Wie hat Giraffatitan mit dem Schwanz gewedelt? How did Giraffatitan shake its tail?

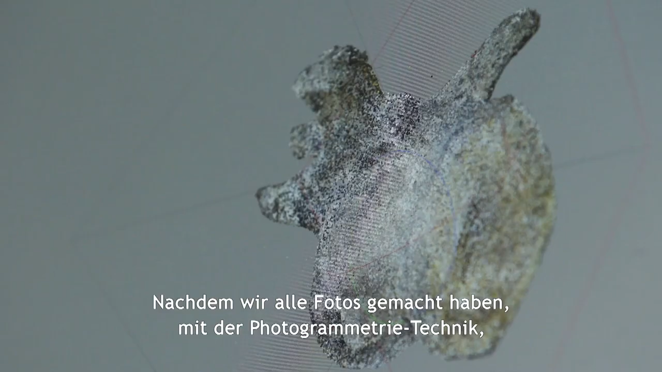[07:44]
After we have made all the photos, thanks to the photogrammetry technique, then we need to upload everyone in the
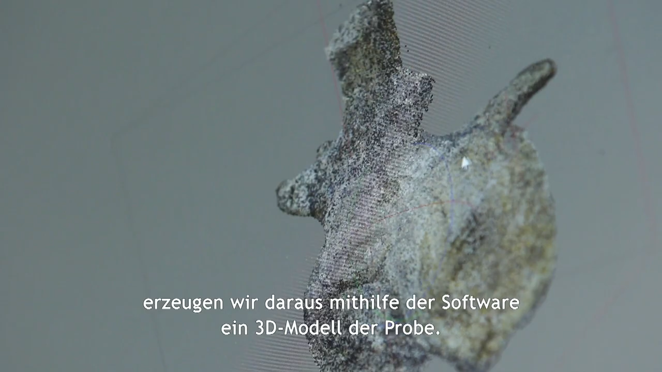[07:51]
software and then we end up with a 3D model of the specimen that can be in higher or lower quality.